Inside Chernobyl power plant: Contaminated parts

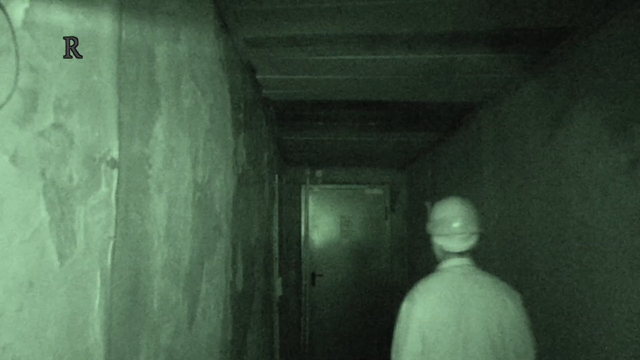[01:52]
As soon as the local employee opens the door, the dosimeters start screaming.